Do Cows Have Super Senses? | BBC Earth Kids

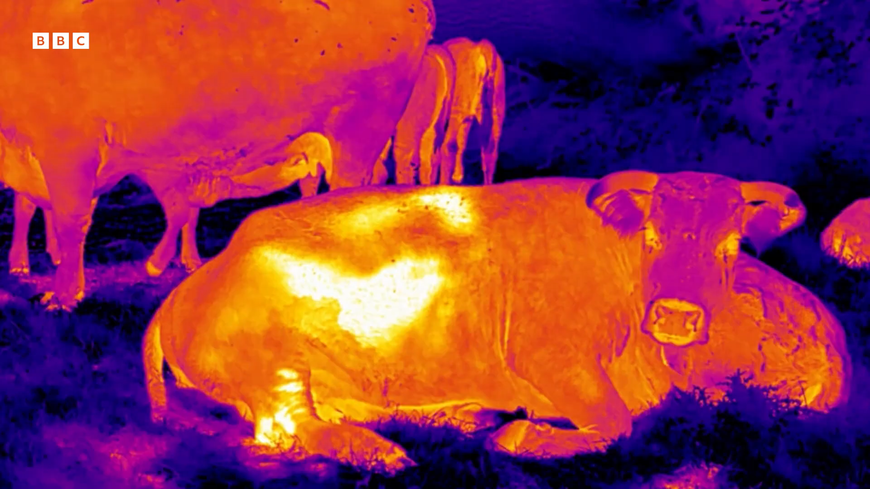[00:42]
Compare the cow standing in the background with the one in front that has been lying down for a while. The white areas are the warmest.
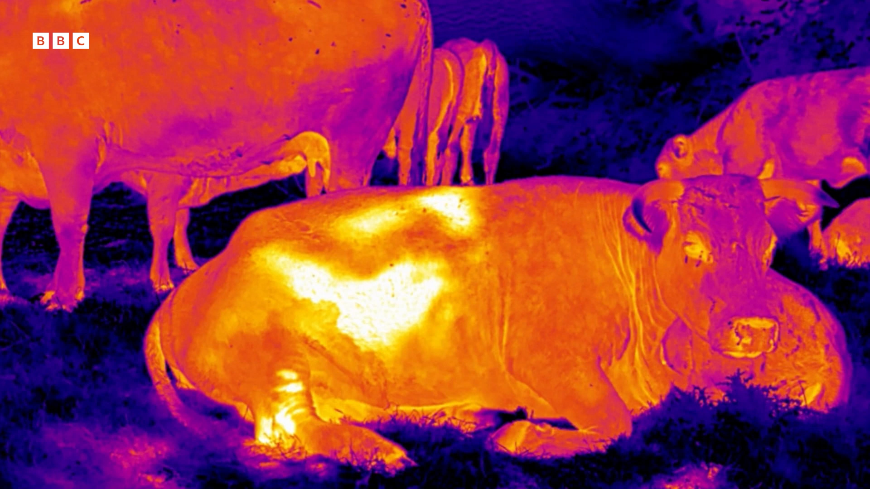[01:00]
Before it rains, the air temperature often drops. If the cows sense this, they may lie down to keep warm. Ah! They're clearly not infallible weather forecasters, but then neither was Michael Fish.